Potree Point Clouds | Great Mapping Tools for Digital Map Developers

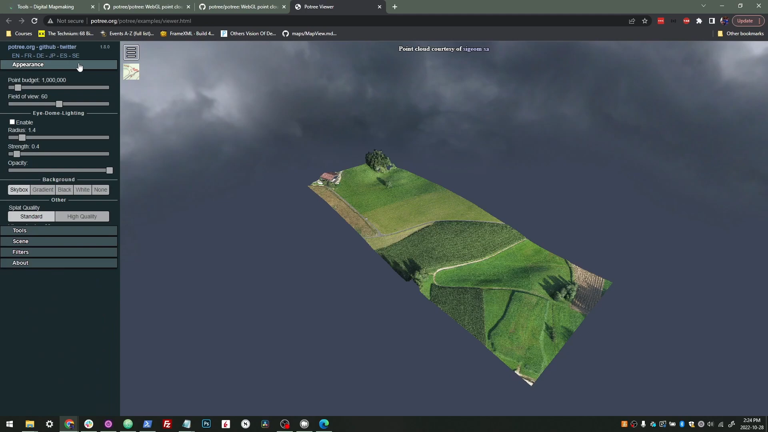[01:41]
There's tools to clip parts. There's tools to change elements of the scene. You can add and remove pieces. You can add and remove annotations. You can filter things. It's just huge. There's so much available here. So, you know, there's really no substitute when it comes to mapping point clouds. So we can see here, they're actually the different points. So that's what a point cloud is all about.